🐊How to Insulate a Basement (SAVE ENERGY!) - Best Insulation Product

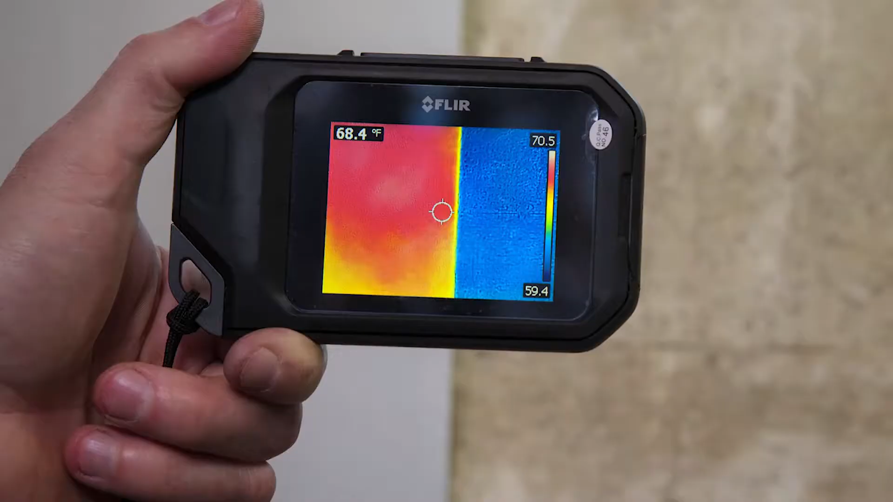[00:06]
On screen: spot 68.4°F
We use FLIR cameras that show the heat loss in the house. It's amazing how much heat is lost through the basement.